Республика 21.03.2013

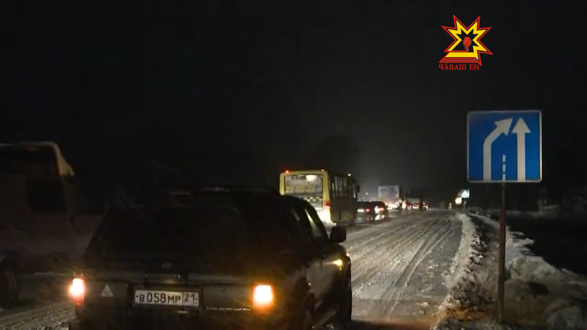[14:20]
спуска и подъема около деревни Янзокосы Цивильского района автодороги М7 «Волга».